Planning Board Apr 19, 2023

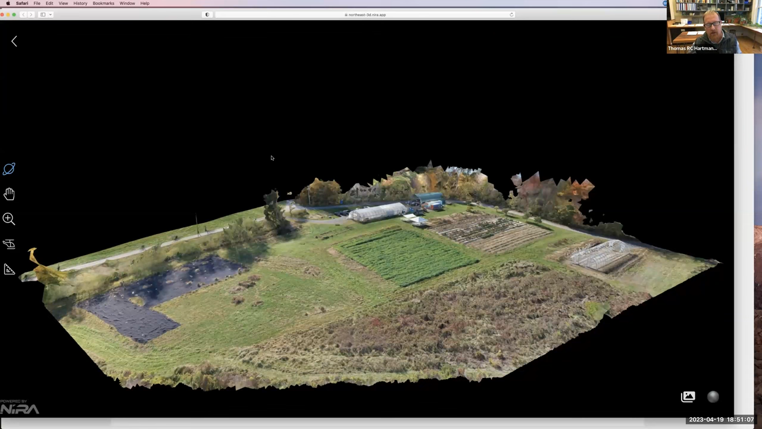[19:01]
a couple of hoop houses and fields here. And so the entry drive comes here. And then there's a couple of spaces with gravel parking and overflow parking onto the grass that's here. So
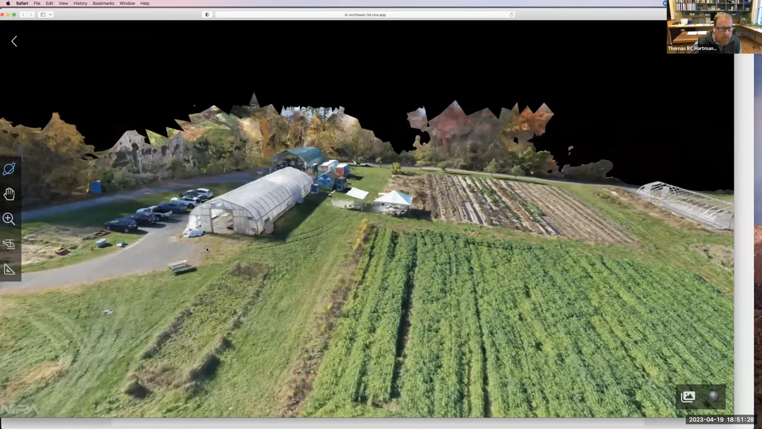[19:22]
the actual site that we're looking at for the building is approximately in this location. Okay.
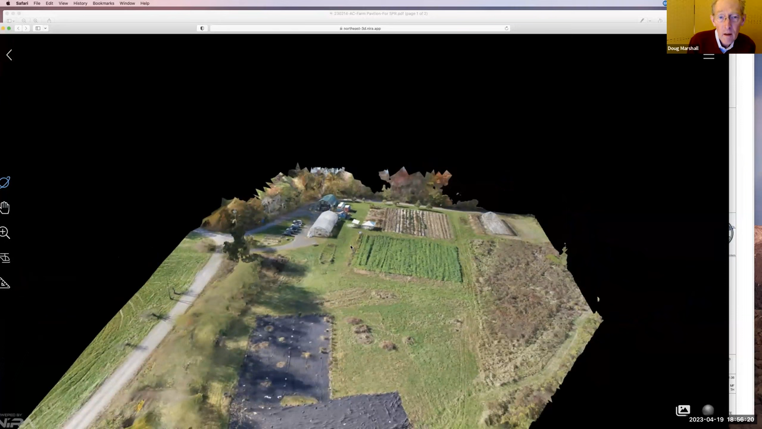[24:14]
bylaw, I think we are more stringent than that. And what is the number? I don't know off the top of my head. Chris, do you know?
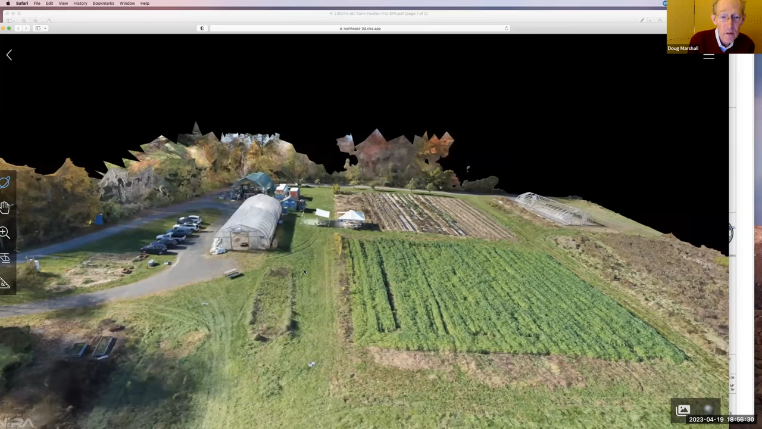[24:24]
The number is we would require a handicap space if there were 10 parking spaces. In this case, there are only 5 parking spaces, and so a handicapped parking space would not be required. But the building commissioner would like to see a drop-off, and I understand that Mr. Hartman is providing a drop-off. Maybe he can describe that. Yes, and you can see in this image here, this is in my experience of being up there, and Rachel and Kylie can speak more to it.
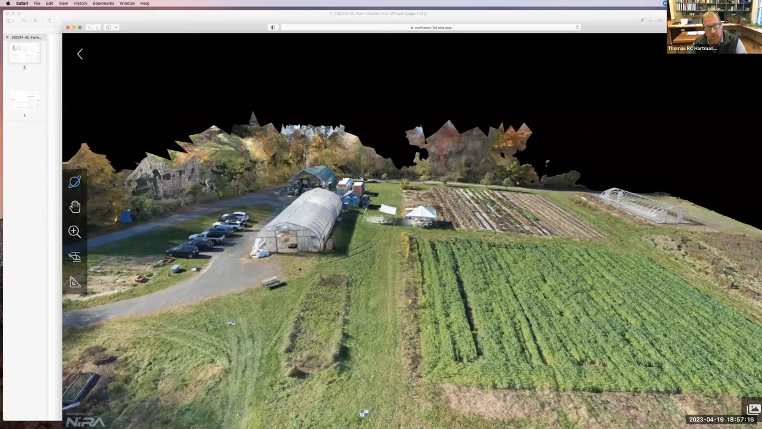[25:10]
This is the typical pattern of cars that I've experienced up there. 1, 2, 3, 4, 5, 6, 7. And you can see there's, you know, decent parking for three of them on gravel. With respect to a drop-off location, I'm proposing that the drop-off would be in this very level area directly south of the hoop house.
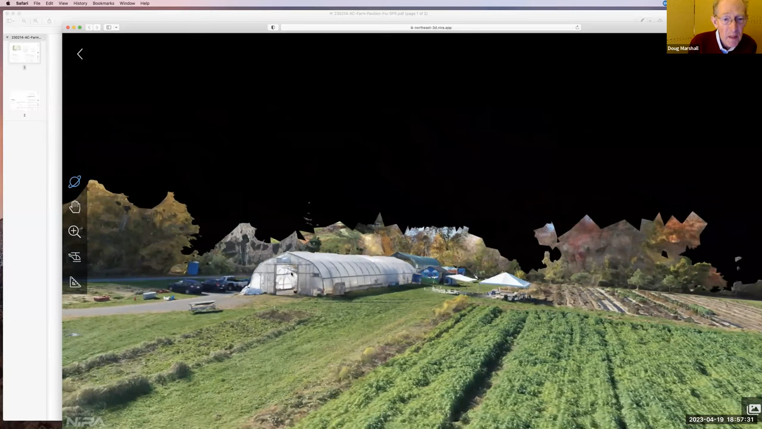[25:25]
So where are the five spaces that are that are being mentioned,
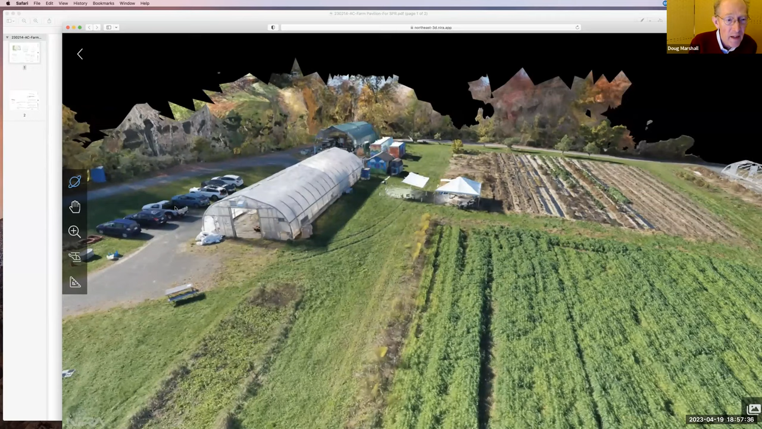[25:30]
as opposed to the seven or eight or more? They're not organized parking spots. They're not marked. There's a gravel area for three, and then, you know, the parking occurs on the grass for pickup. So perhaps Kylie, you want to speak about the frequency of vehicles and how CSA pickups work?
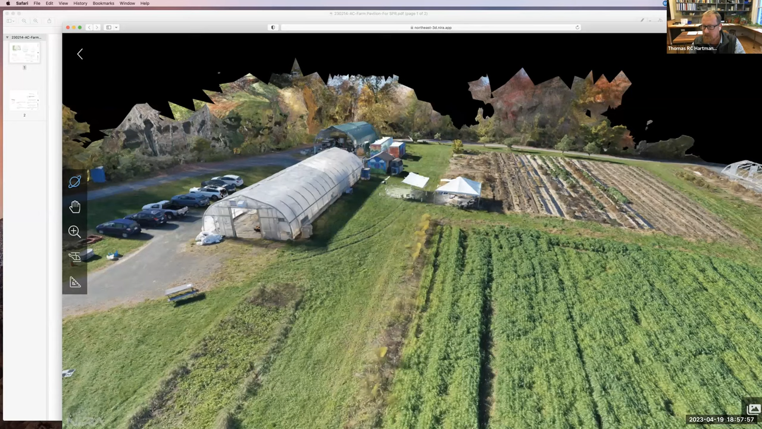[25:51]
Yeah, I can do that. So as Tom is saying, we have a gravel space that's wide enough for three cars to comfortably park next to each other.
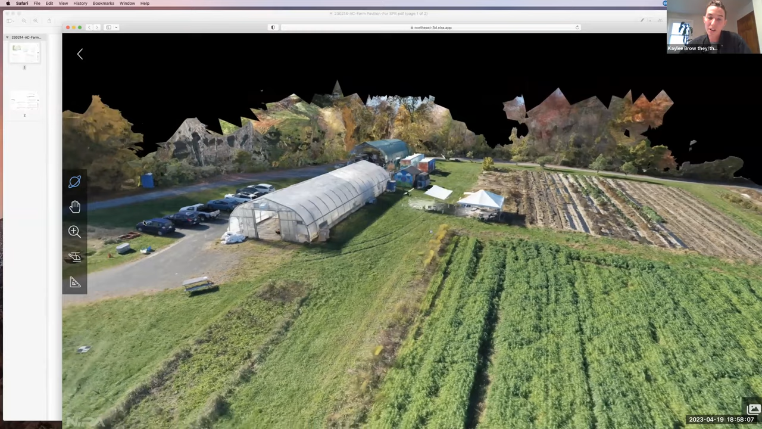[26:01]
We have a 75 member CSA share that runs in the fall. We usually have pickups on one day, so 75 folks are kind of moving through over a several hour period. And as you can see in the photo, it's sort of how folks arrange themselves. They can also park up kind of along the road. But yeah, we have gravel space for three cars, and then everything else is just parking on the grass.
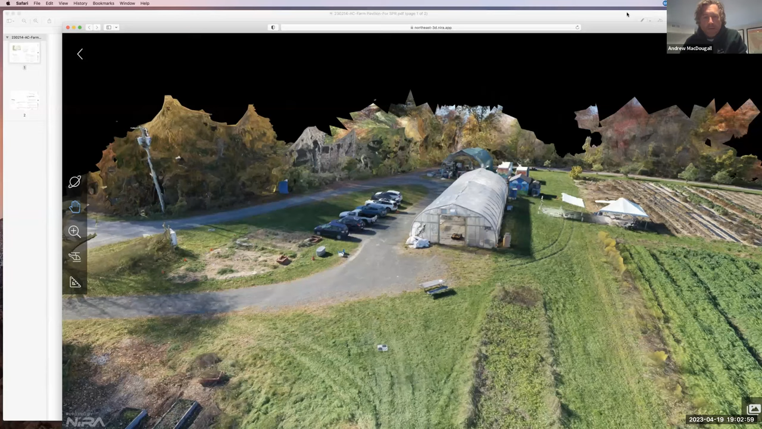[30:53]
I was actually just going to mention, Doug, that Karin, Chris, and I were on site earlier this week. And thank you. Yeah, I mean, I think that Tom did a great job summarizing what was there. I think the only pieces maybe that that he didn't touch upon were the, so when you talked about the two,
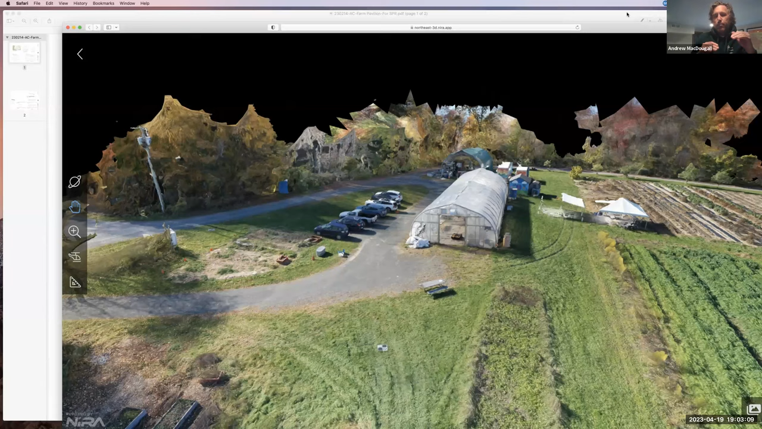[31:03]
potentially the two phases of whether there'd be that kind of seating retaining wall or not, is that essentially the pavilion is essentially at grade with the gravel right there.
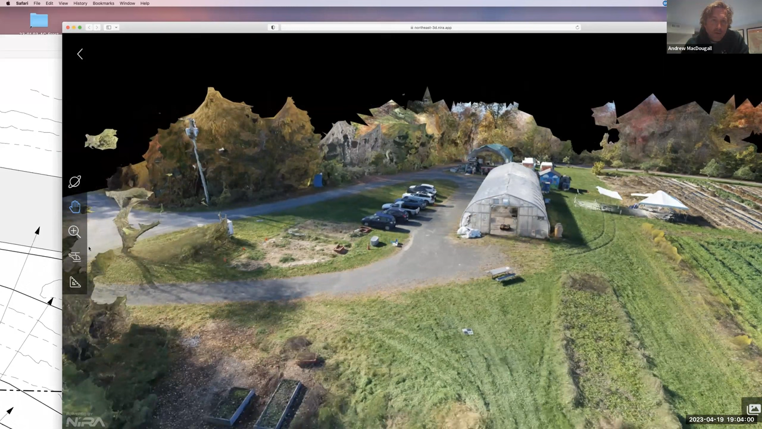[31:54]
Yeah, you've got some of it right there, but yeah, that would largely stay in place. That, but those, it looks better than that, I promise you. I believe though that those raised planting beds, you said that might be cleaned up a little bit, Tom, but I'm trying to recall. Yes, that's correct. With the fill that's going to be brought in to create the level pad, our grading is going to extend over here a little bit, and the current flow of water on site drainage comes down right across here, and we're going to keep it coming down this way, and then we'll push it around the corner
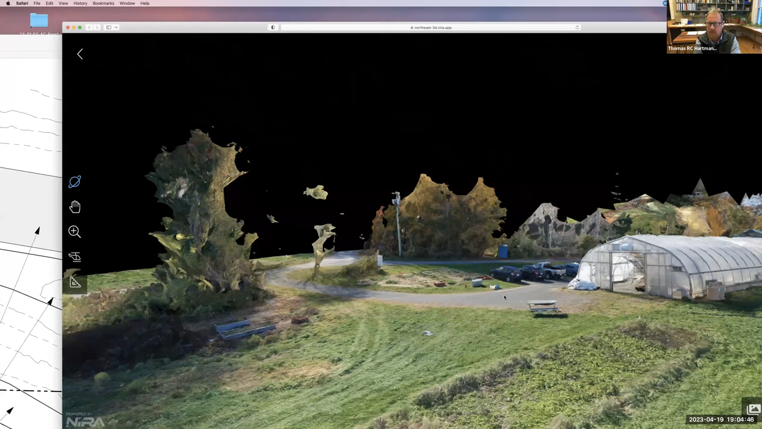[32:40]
on that side as well. And we have erosion control in our documentation with Chiagno, who's doing the work. So we'll be very mindful of that as well. And then I think the last piece was just, you had mentioned that, you know, there's very little visibility from the road. We could see a car or two driving along Southeast Street. On my way, I drove past and took a look, and yeah, it looks like it would be limited. And frankly, like it would actually sort of be in front of the hoop house. So you could mm-hmm. argue that for folks who are glancing up there, it, you know, depending on, you know, your sense of style,
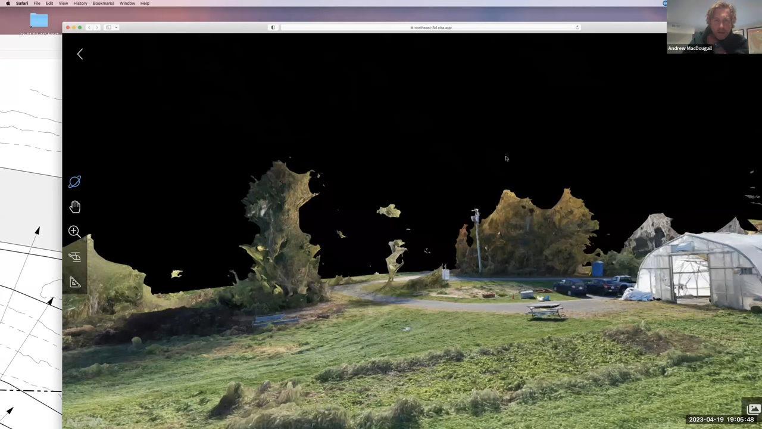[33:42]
if you look left at Stanley Street in the wintertime, you'll see it, but you won't see it at all when it's leafed out. Very good. That's Doug, that's all I just had to say. Overall, very, very pleased with what we've seen. Okay, thanks, Andrew. Janet, you are next.
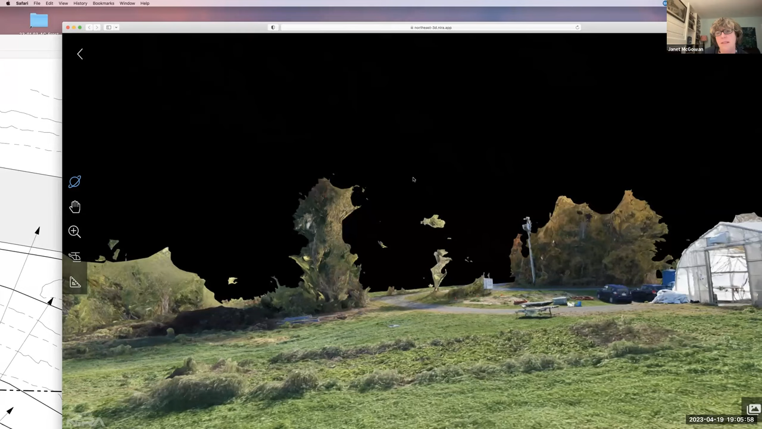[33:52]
I just wanted to say what I think I heard you say, which is that there's six parking spaces in that line. Three of them are gravel and three are just informal, that the ground is pretty flat.